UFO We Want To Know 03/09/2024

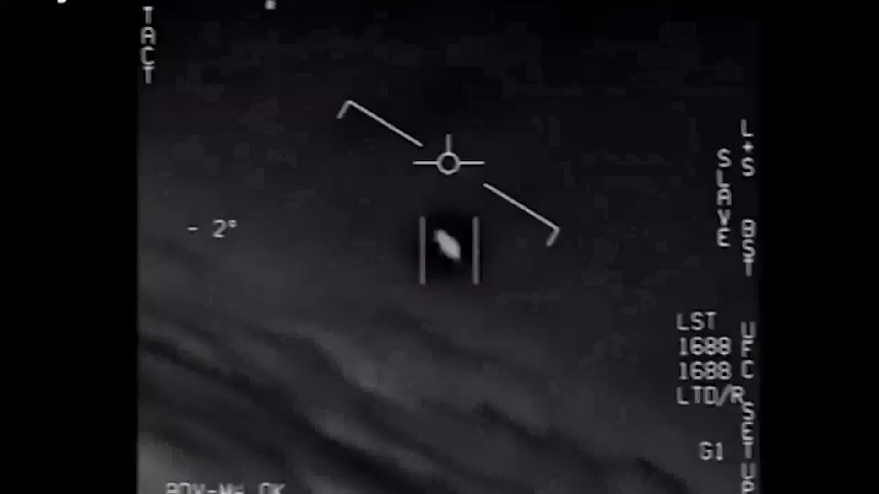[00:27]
The wind's 120 knots in the west.
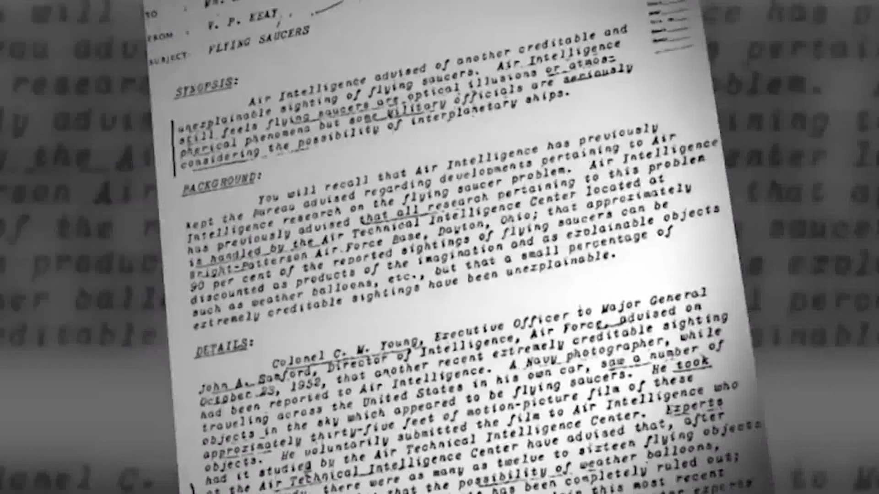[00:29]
Oh my gosh, dude. U.S.
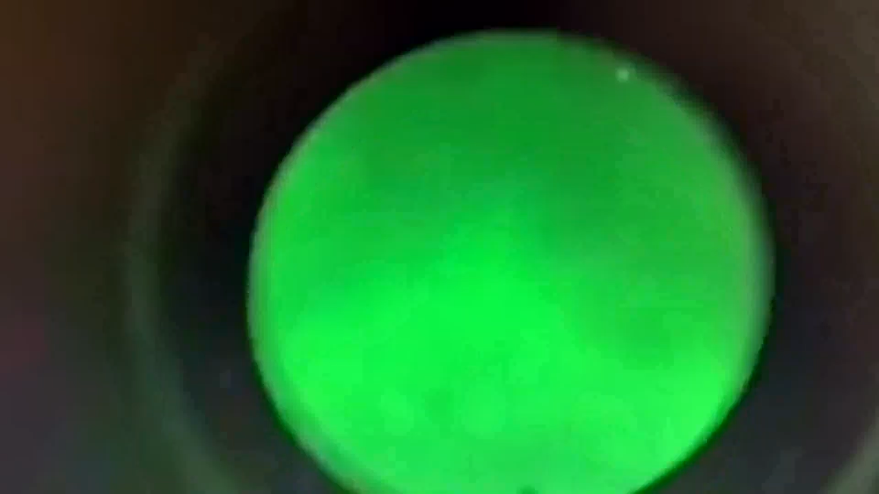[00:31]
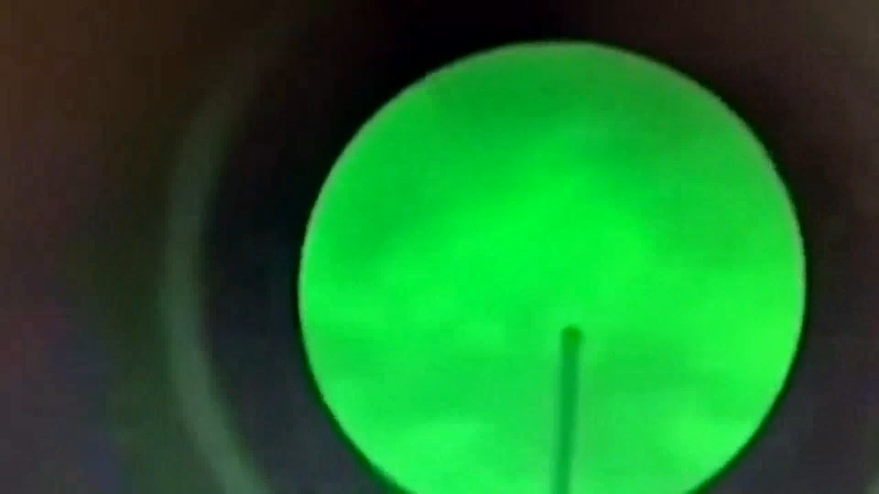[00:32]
Navy personnel recorded what appears to be triangles, sun flashing. The video was taken through night vision goggles with a single-limbed reflex camera.